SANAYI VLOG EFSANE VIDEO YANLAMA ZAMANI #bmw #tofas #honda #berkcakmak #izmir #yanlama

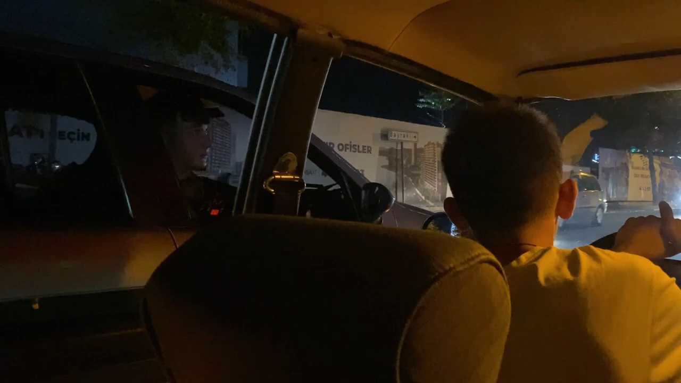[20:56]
Polise bak. Önden git. Geç geç. Hadi lan yeşil.
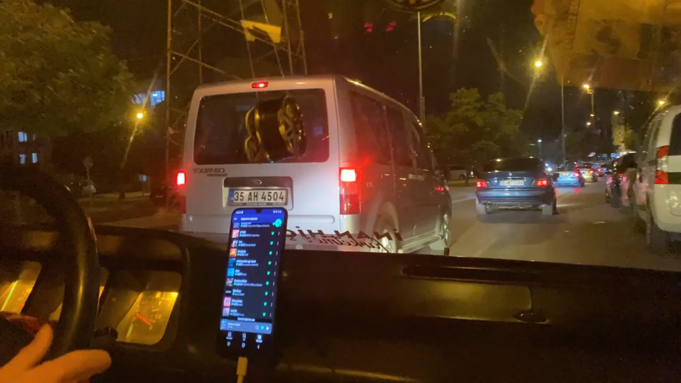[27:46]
Diğer Honda nerede? Ha, o da orada. İki Honda var, bir BMW var, bir Albea mıydı?